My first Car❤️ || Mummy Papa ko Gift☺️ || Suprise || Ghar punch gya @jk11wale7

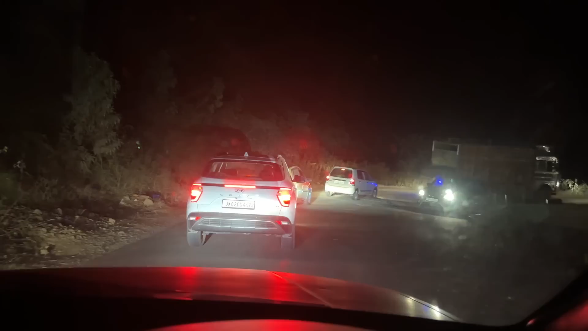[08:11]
तो बस गाइस पहाड़ों के बीच से ही निकल रहे हैं, अपना घर 30 किलोमीटर रह गया होगा ओनली। और अब जिन भाइयों को पता लगा मैं घर आ रहा हूँ ना, बस घर से कॉल आने स्टार्ट हो गई है। अपने घर जाने वाला रास्ता भी भाई ऑफ रोड से तो काम नहीं है।
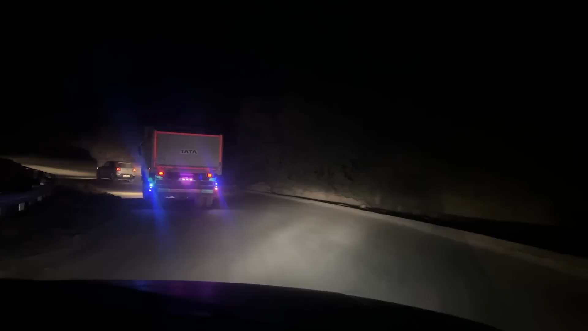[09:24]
तो सबके लिए एक सरप्राइज़ है। अब रात को ही कर देंगे, पहले सोचते कल रिवील करेंगे, कोई दिक्कत नहीं,
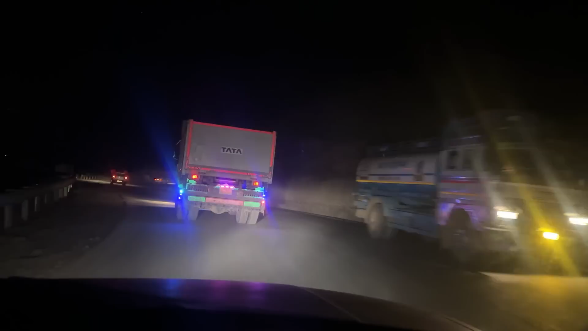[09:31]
कल अच्छे से पापा से पूछेंगे ना कैमरे के सामने कैसी लगी, आज तो सिर्फ बताएंगे। फाइनली अपने गाँव की गली, अपने घर की गली में, यहाँ से हम ट्रक भी लेके जाते हैं।
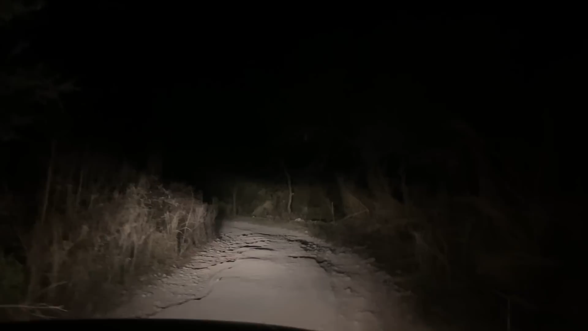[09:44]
का बोनट काफी बड़ा है ना तो दूर तक दिखता है, मतलब बोनट आया था कैमरे में।